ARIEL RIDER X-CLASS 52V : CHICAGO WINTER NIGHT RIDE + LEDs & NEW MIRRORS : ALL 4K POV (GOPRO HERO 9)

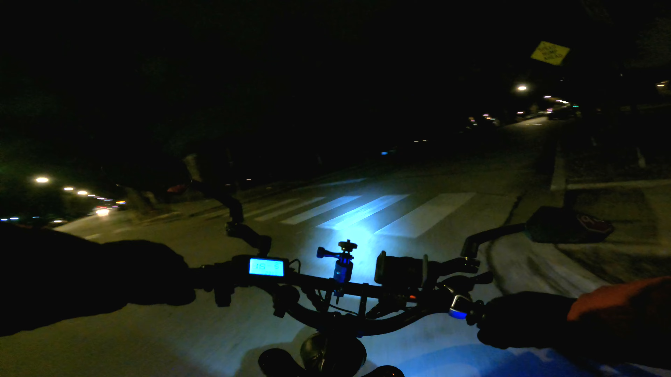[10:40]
rottenly cold tonight. Mild weather my ass. Man, I really felt like I dropped something, but I guess I did. Oh look, is that a cat or a rabbit? No, that's a cat.